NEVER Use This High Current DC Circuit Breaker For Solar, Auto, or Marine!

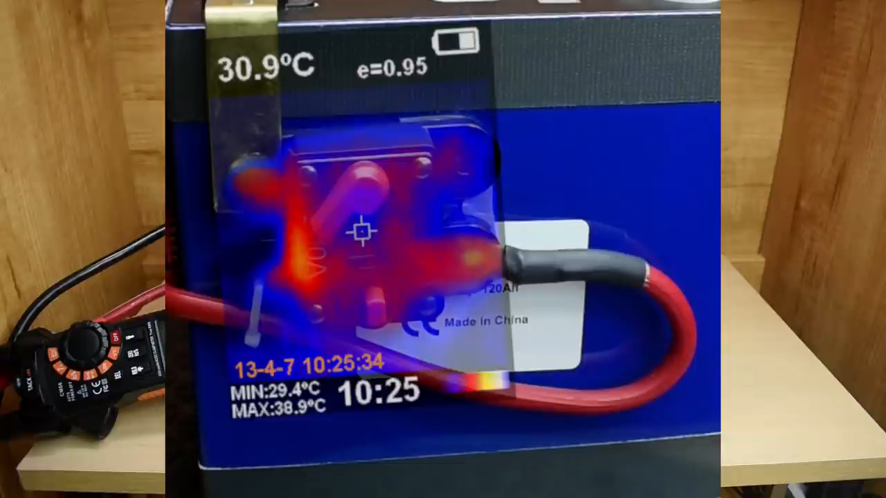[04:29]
On screen: spot 30.9°C, max 38.9°C, min 29.4°C
And right here is an overlay from my thermal camera, so you can see exactly where the heating was taking place.
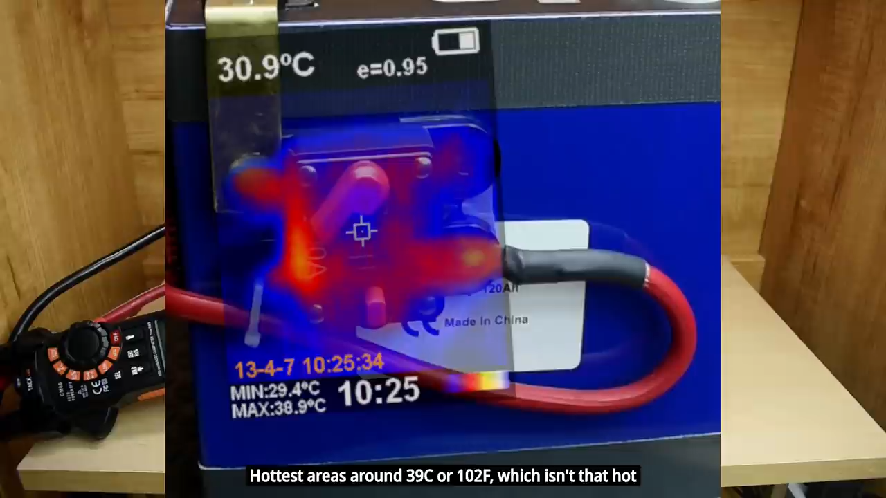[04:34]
On screen: spot 30.9°C, max 38.9°C, min 29.4°C
I'm now going to repeat the test. We're going to go lower than 150. Keep an eye on the current. Turn on the greniervadhmen.